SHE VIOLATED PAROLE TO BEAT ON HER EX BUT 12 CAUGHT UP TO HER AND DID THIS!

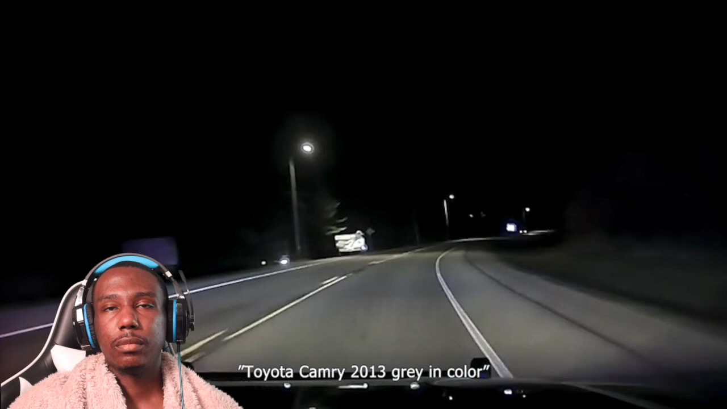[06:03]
On an open country road too She really thinks she's gonna get away 100 Roads dry No traffic